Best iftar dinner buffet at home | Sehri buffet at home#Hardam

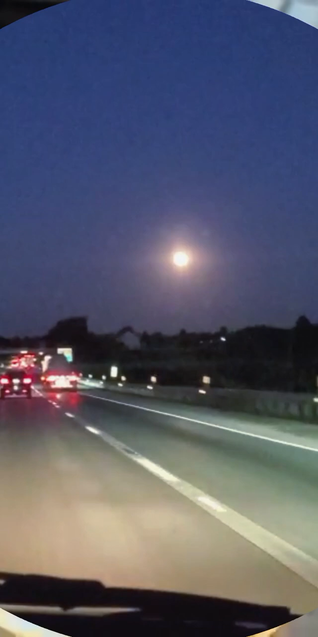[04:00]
سہری کے بعد ہم نکل پڑے ہیں اپنے گھر کی طرف آپ دیکھیں سامنے تلوے آپ تاپ کتنا خوبصورت لگ رہا ہے اور کتنا حسین لگ رہا ہے مجھے یہ منظر بہت پسند ہے ہم وہاں پر باتے کر رہے تھے اور میری